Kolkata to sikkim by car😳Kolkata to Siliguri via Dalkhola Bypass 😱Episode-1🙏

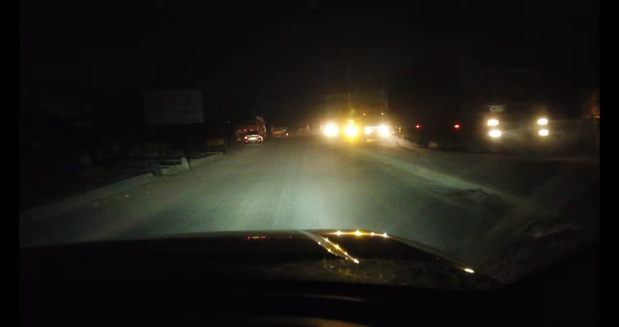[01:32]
तो फिलहाल तो ओल्ड दिल्ली रोड क्रॉस कर रहे हैं हम लोग, अभी 5:30 बज रहे थे।